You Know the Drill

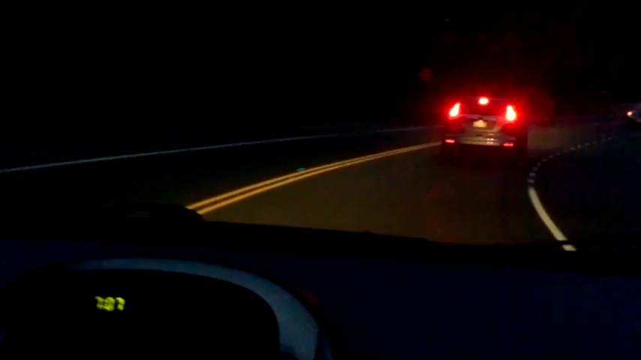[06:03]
That's a dude on a Segway riding down the street.